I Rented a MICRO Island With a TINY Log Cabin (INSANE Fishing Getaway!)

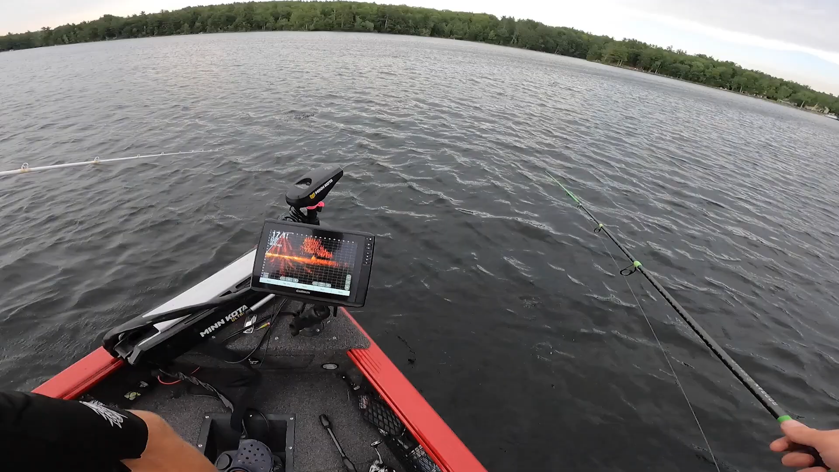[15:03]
We're trying to fish for bass, and I think we just found some perch. Holy hell. I'm gonna throw a little swim bait in there.
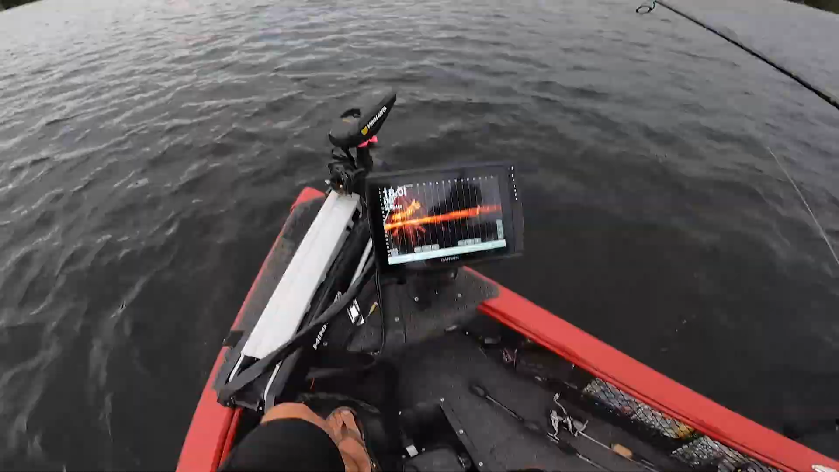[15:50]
Oh my God. Look at them go crazy. Oh my God. They're like, dude, they're just like white bass. Look at that. Oh my God. Oh my God, dude. That is insane. That is insane.
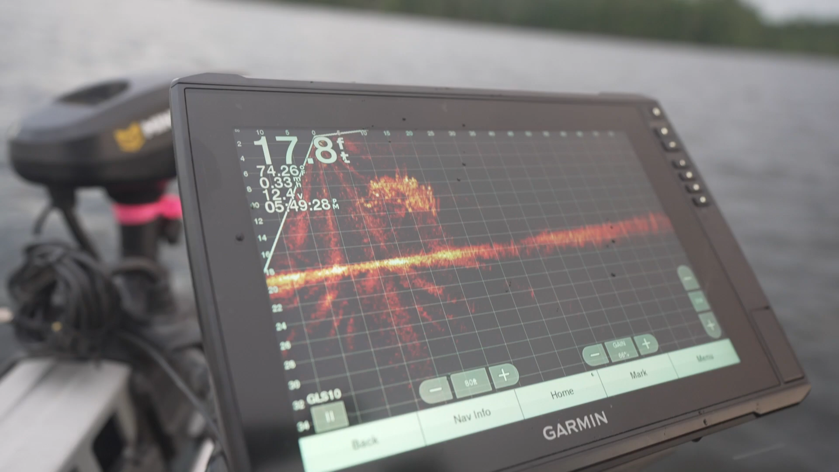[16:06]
On screen: depth 17.8 ft
That is insane. That is insane. I'm on. Let's go, baby. Dude, that is so cool.
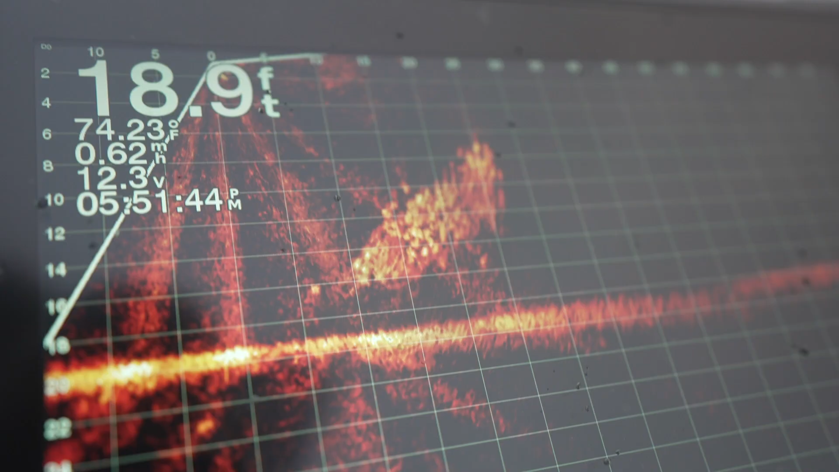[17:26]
On screen: depth 18.9 ft, water 74.23°F, speed 0.62 mph
Look at him. Look at him. Look at him.
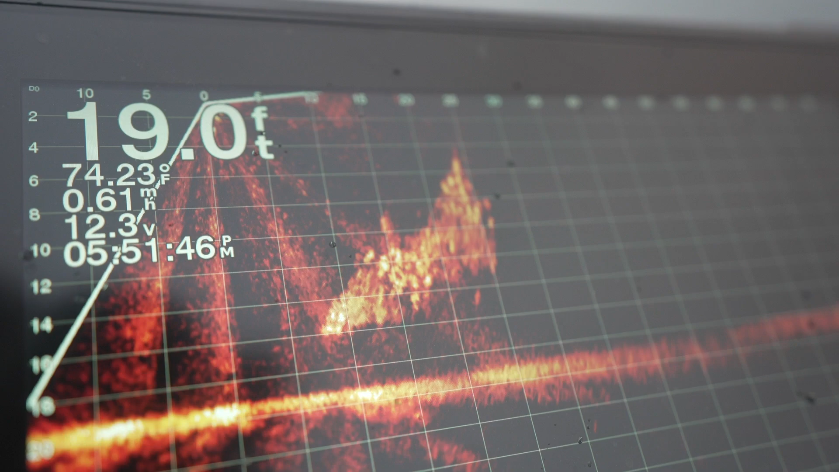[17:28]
On screen: depth 19.0 ft, water 74.23°F, speed 0.61 mph
Come on. That took no time at all.
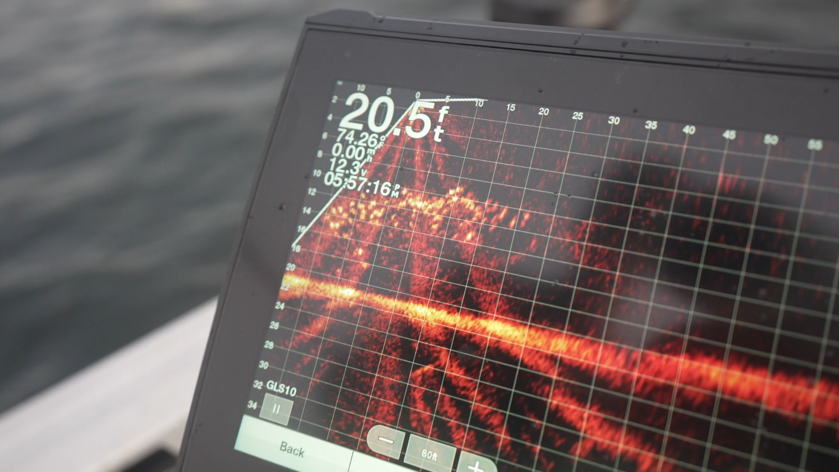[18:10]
On screen: depth 20.5 ft
All those little dots you see down there, those are ferocious little main white perch.
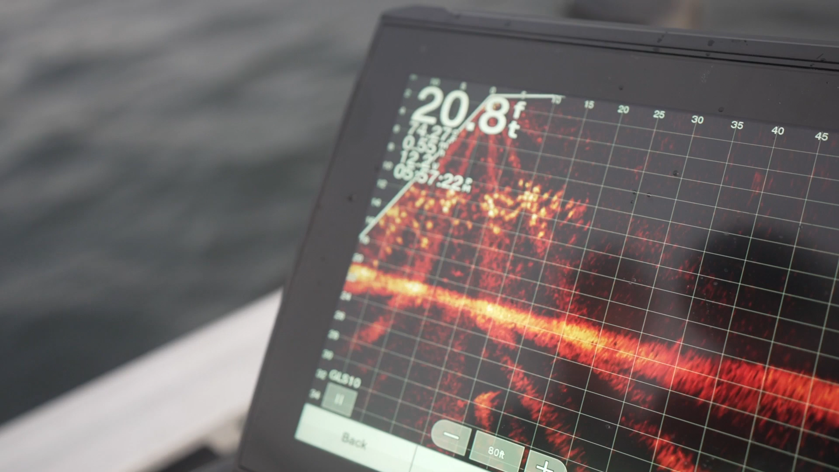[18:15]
On screen: depth 20.8 ft
Hang on, I'm about to catch one. Oh, yep, I'm on.